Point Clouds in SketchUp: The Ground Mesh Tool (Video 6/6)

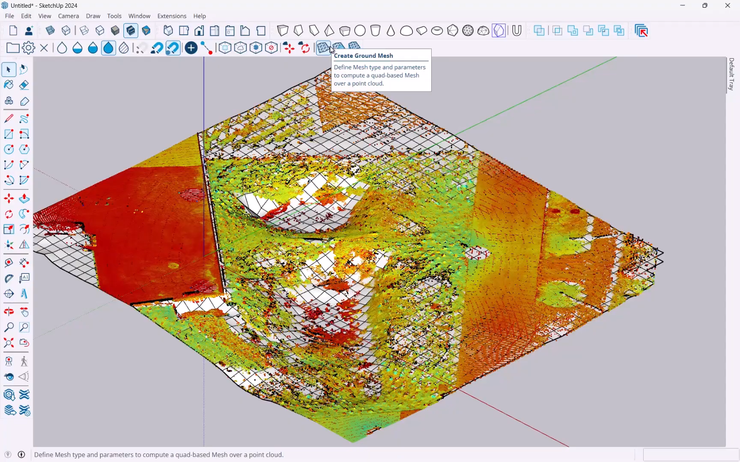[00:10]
tool where you can take ground information from a point cloud as you can see here and then create a ground mesh that basically
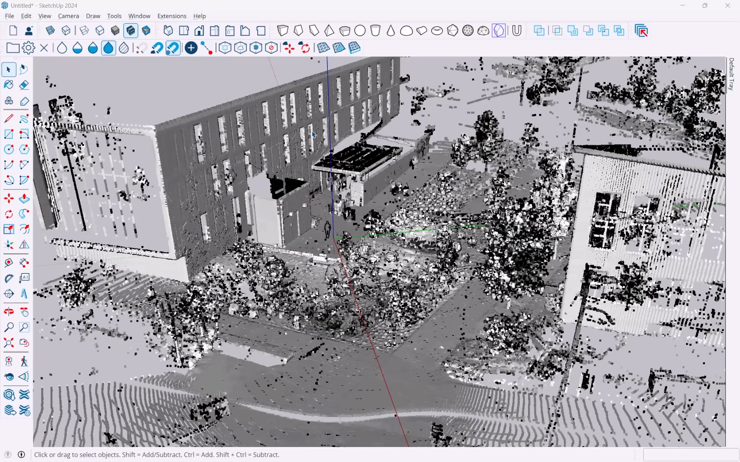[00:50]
let's take a look at the create ground mesh tool and triple scan essentials and for that I needed a model that has some ground in it basically an
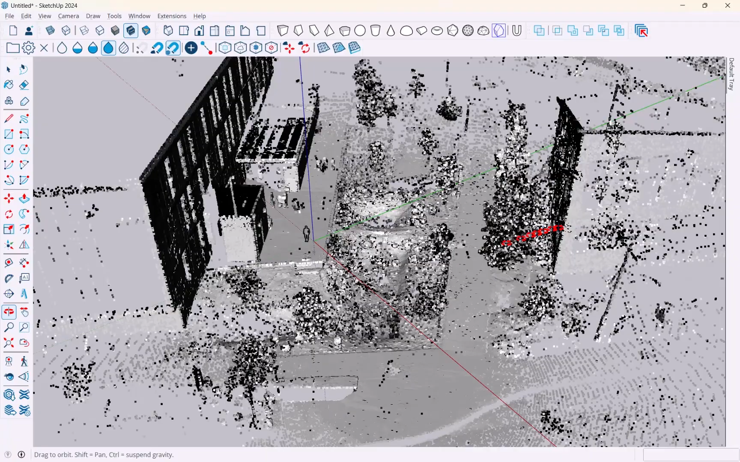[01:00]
outdoor scan of a bioswale right here let's quickly explore this point cloud and the point cloud manager and similar as before I want to you know pick a point size that I can work with I want to pick a shading that works for me I use this
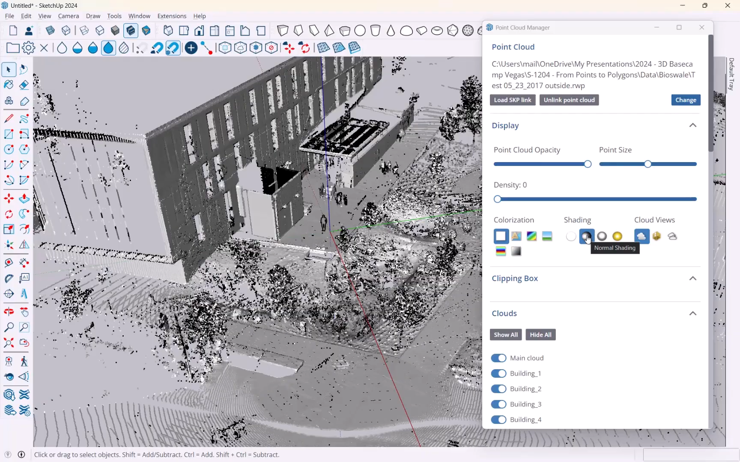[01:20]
one for now since we're outdoors it's pretty good and then this cloud has all of these classifications
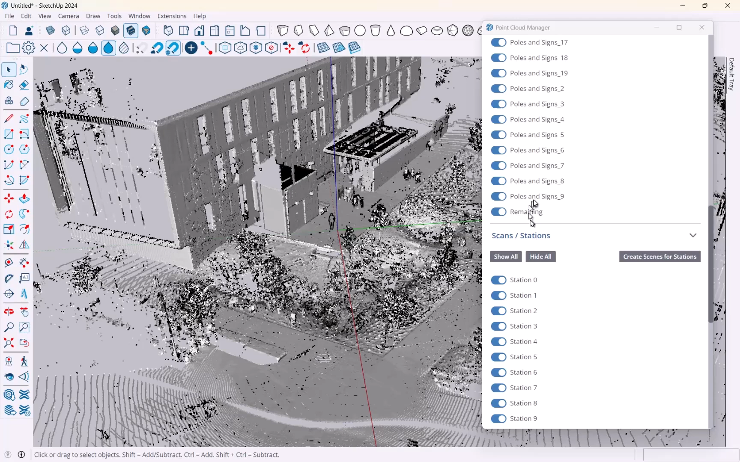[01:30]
which is really useful because I can now just pick and choose what I want so I can turn the main cloud off and actually I'm gonna hide all and just turn on what I want
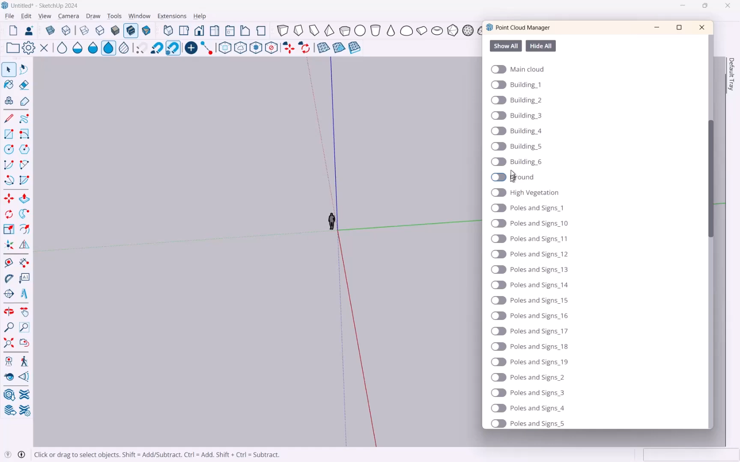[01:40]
to see so as you can see here you know there's the various
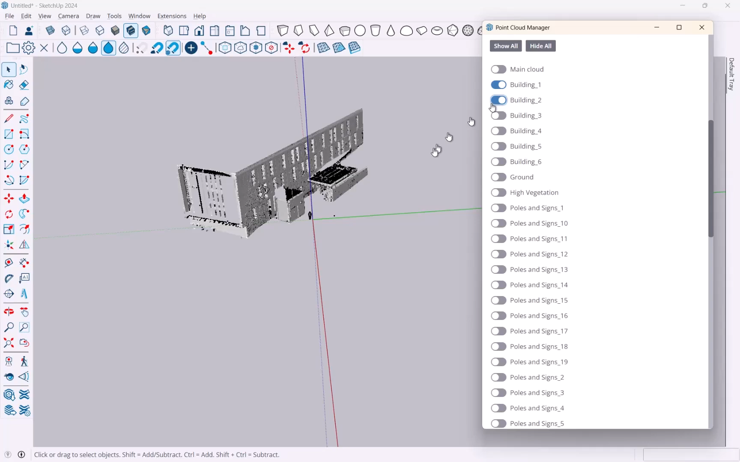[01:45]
buildings that are just get them all in here like
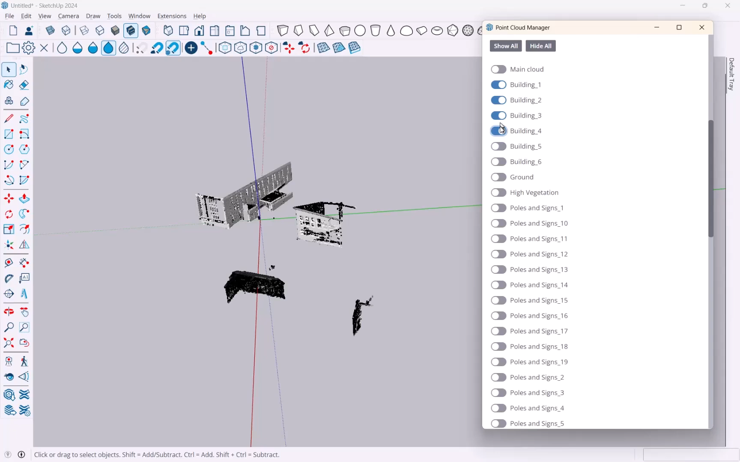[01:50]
this and and then you can see already there's
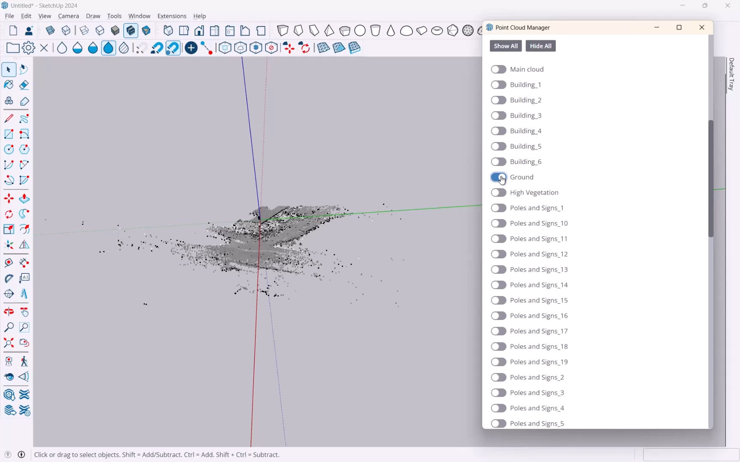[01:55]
the ground it's ultimately what I want to work with and then there is high vegetation trees poles and signs I don't think there's one here but then there's a whole lot of remaining so that sort of stuff so that's a
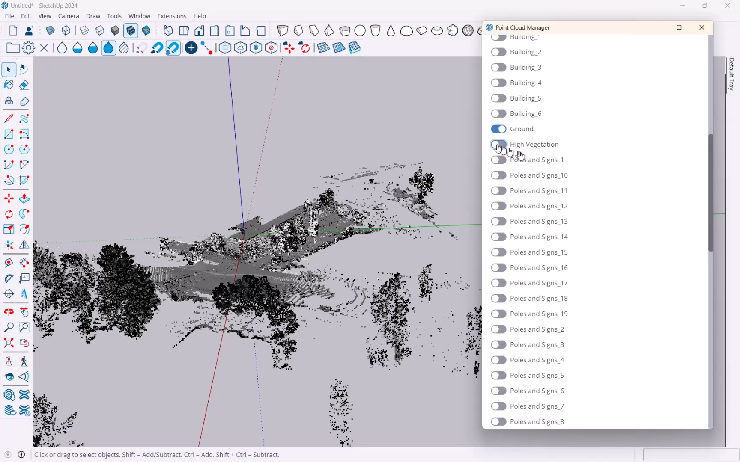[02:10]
really great tool and again this happens in the processing software real works in my case but you may have a different one anyways so I'm
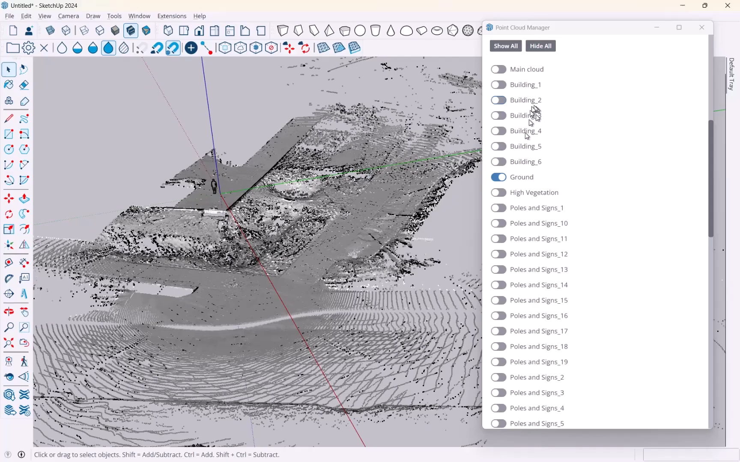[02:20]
just going to turn the ground up because ultimately I want to basically create a ground mesh for what I have here and
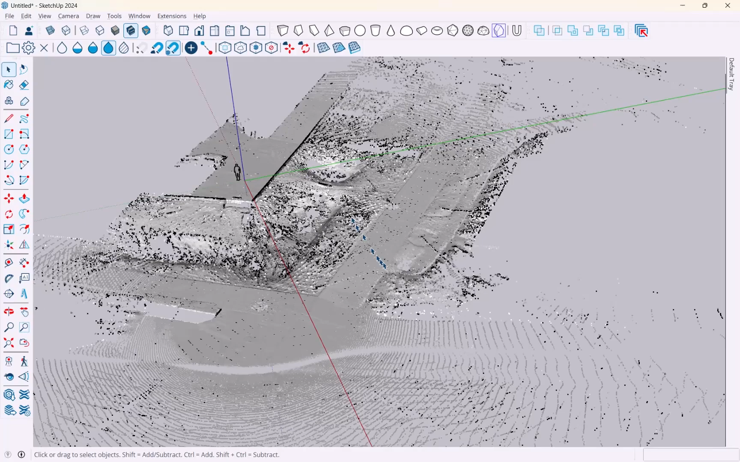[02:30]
now in here I can of course limit my view using a clipping box right there and I could make this much
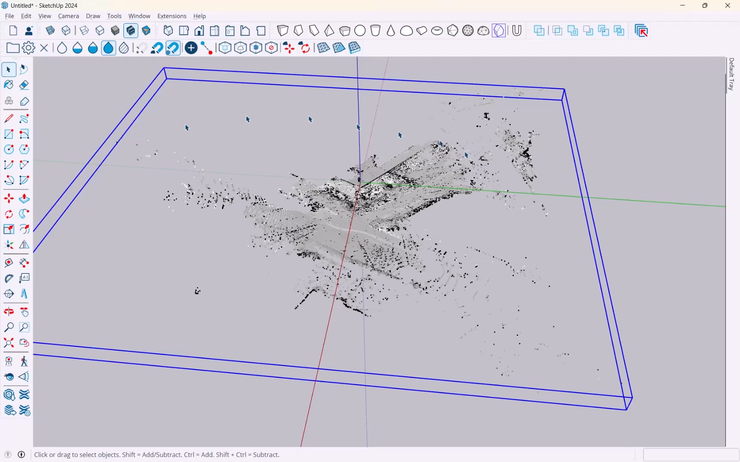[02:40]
smaller that way or I can go into top view parallel projection and then
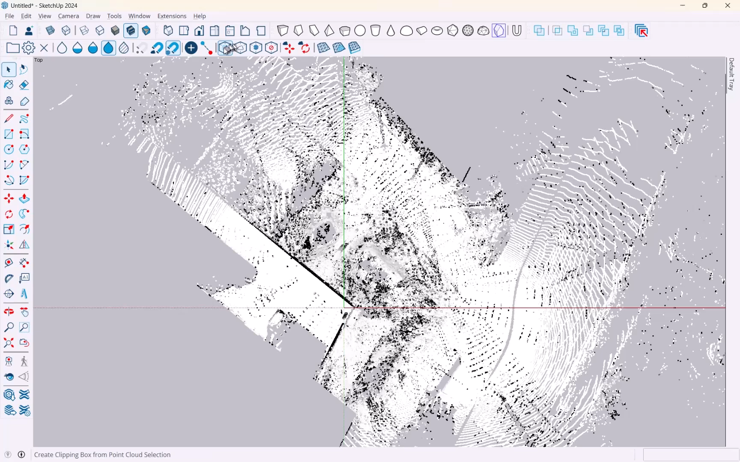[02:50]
create a clipping box just from my selection and I'm
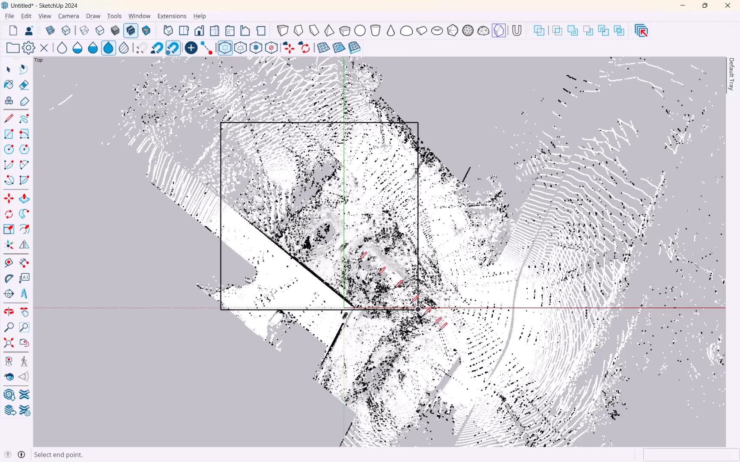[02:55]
gonna do this bit there you go so
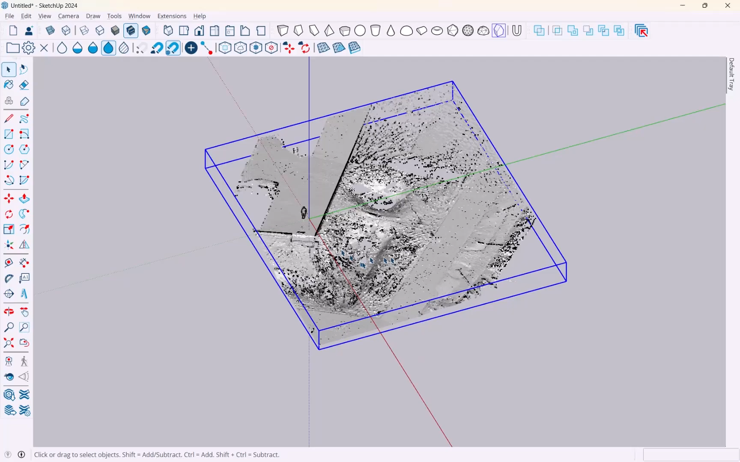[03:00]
you know depending on what it is you need of course adjust
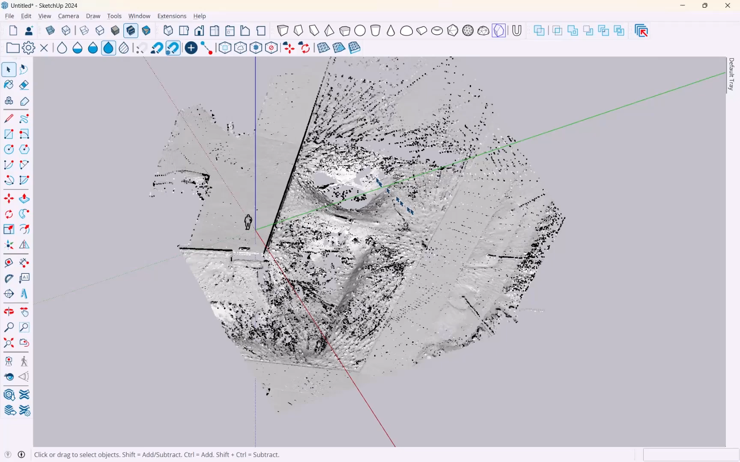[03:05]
for your for your purpose okay so here's my my ground mesh and
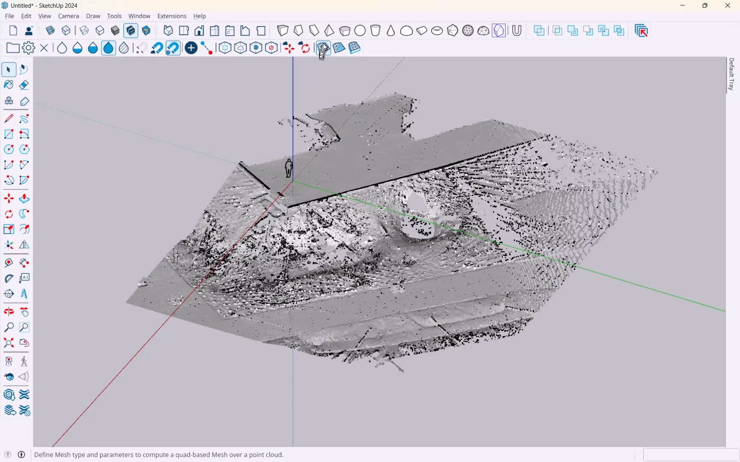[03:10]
I'm gonna fire up the first of the create ground mesh